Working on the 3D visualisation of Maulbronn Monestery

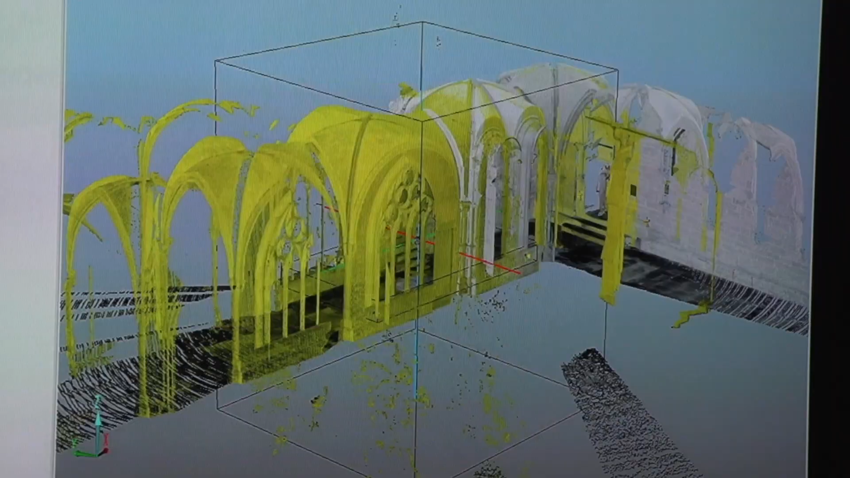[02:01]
After more than 130 scans, a total number of 2.4 billion points represents the cloister.
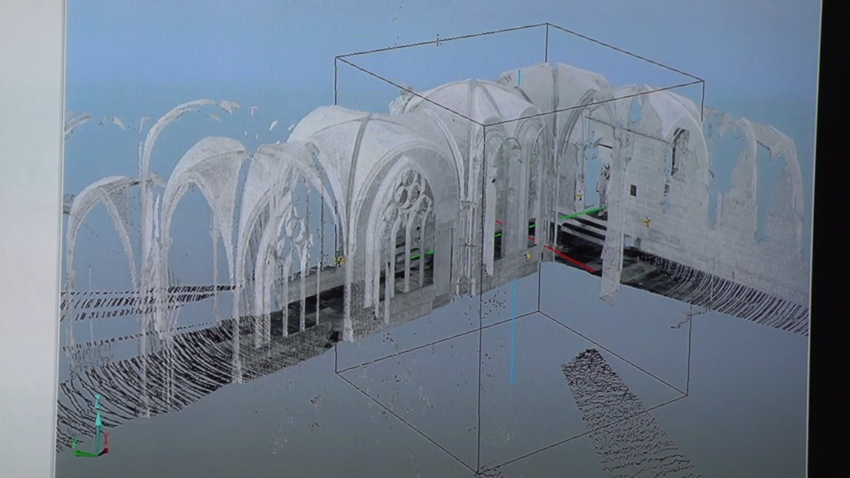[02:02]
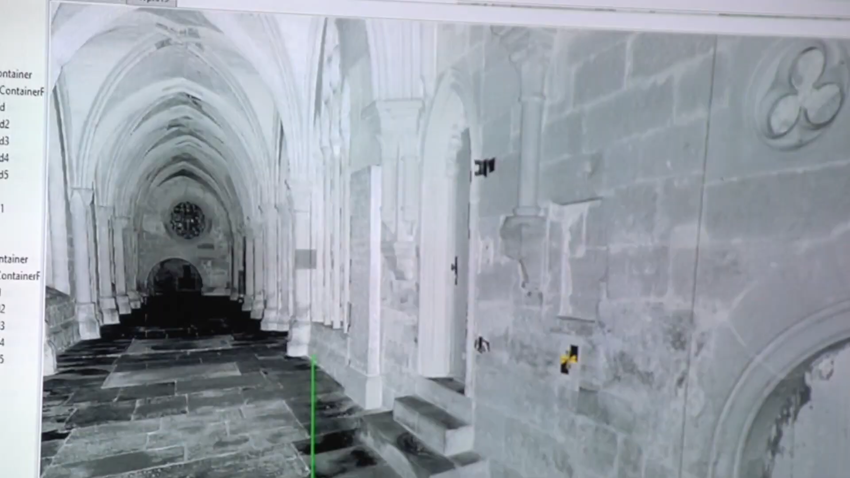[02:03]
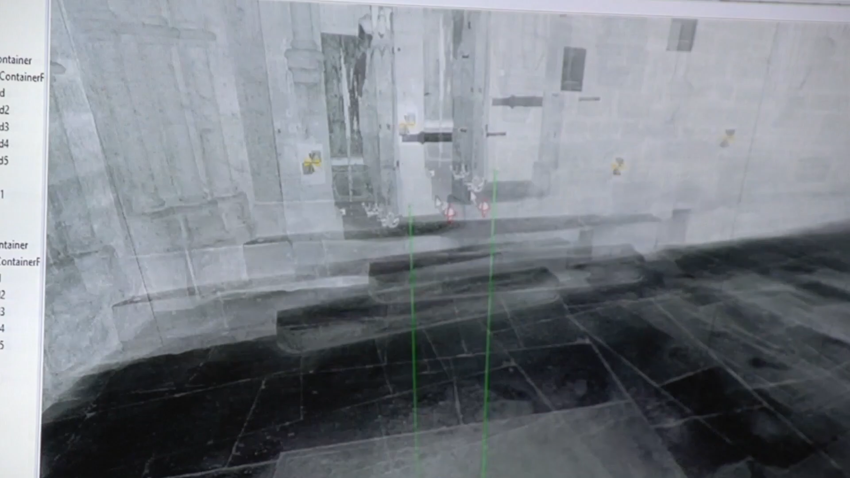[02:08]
LASER SCANNER We didn't want to have only the monastery,
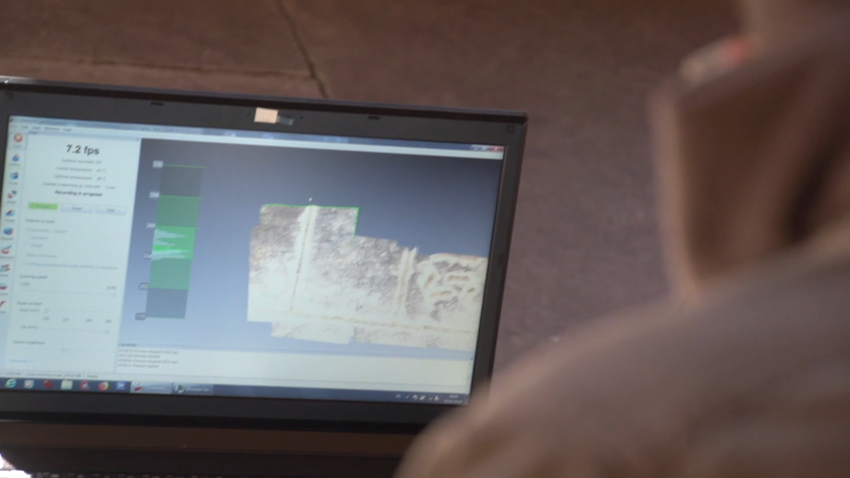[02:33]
After making the scan, now we have to put all the scans together. And in the end we'll have a whole surface, a whole shape of the two graves.
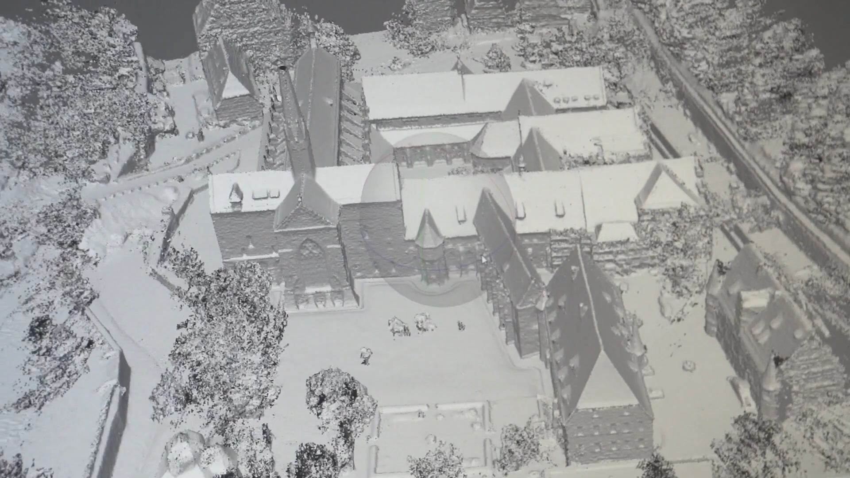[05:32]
CAD models and combining them with a digital terrain model.
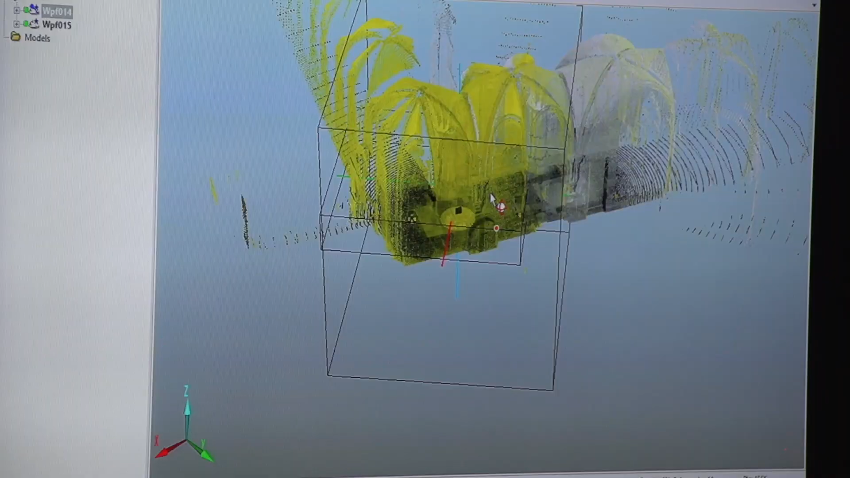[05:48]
So what we did in the program, we tried to align them in the best way that we can.
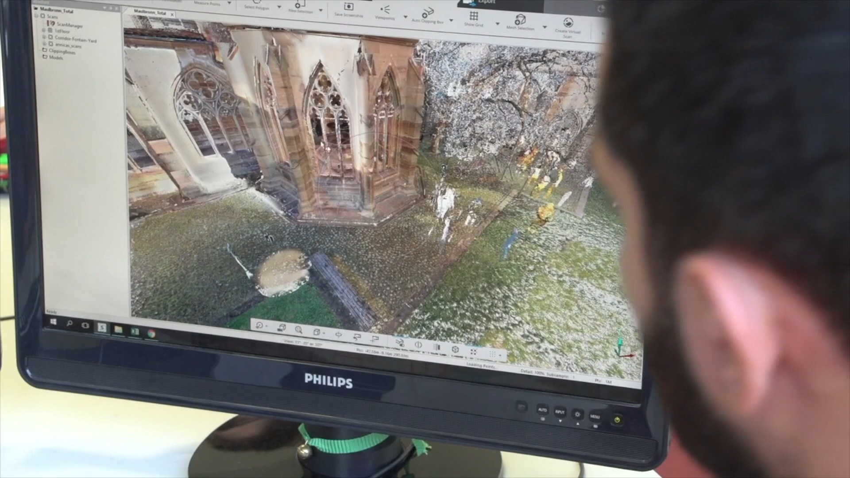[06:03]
Finally, all these points are used to calculate a mesh which is mapped with the aerial images, respective the photographs of the scanner.
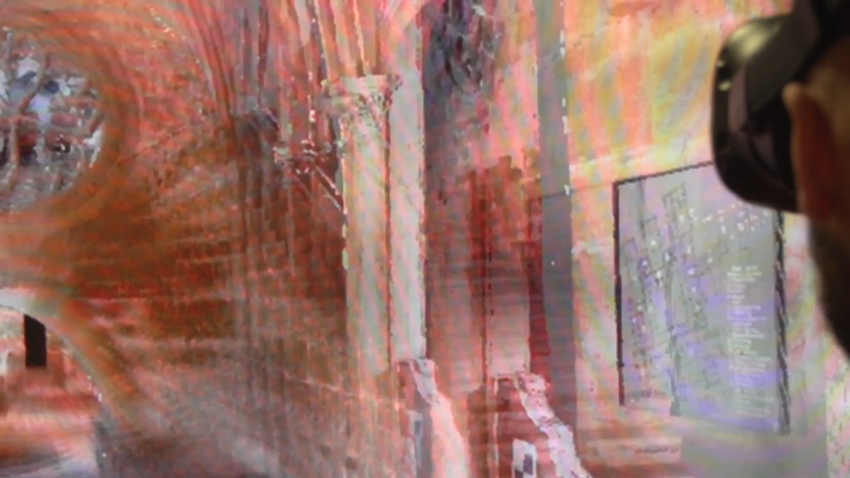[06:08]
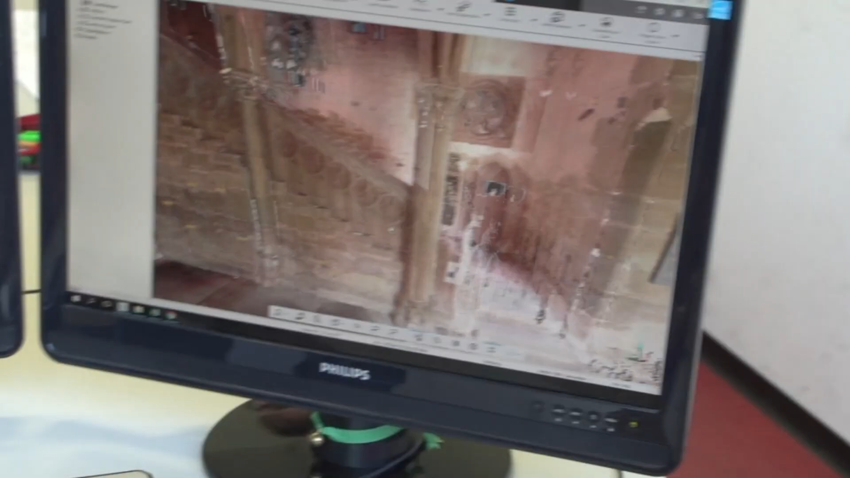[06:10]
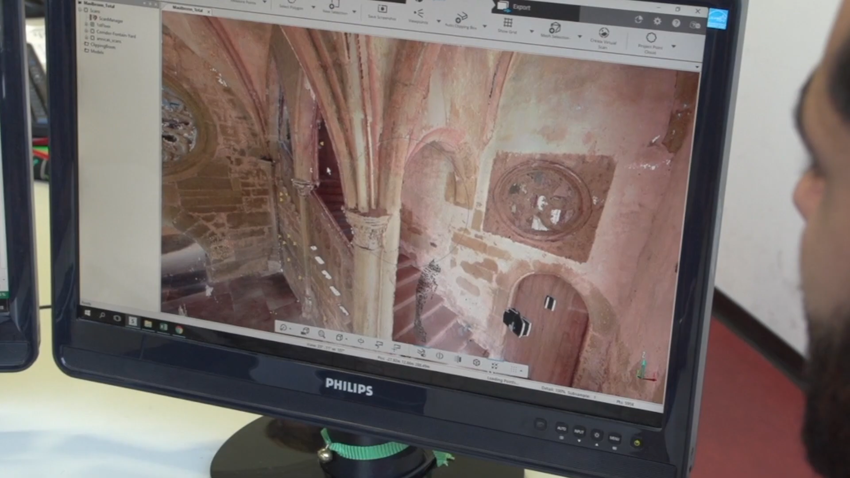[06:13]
And with the mesh and the panoramic pictures which are created by scanning,
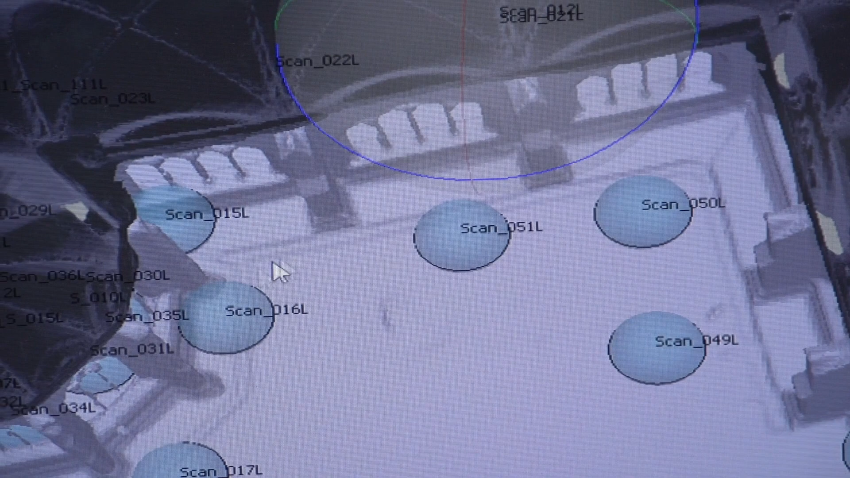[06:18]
we try to regenerate a new texture for the